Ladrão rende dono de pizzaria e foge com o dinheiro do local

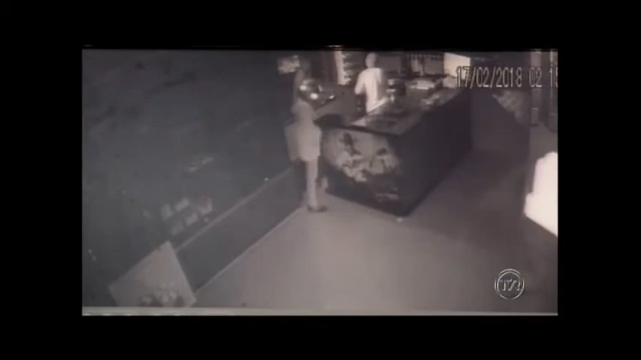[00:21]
tinha apagado as luzes do caixa quando foi rendido por esse motociclista. Veja só nas imagens do circuito interno,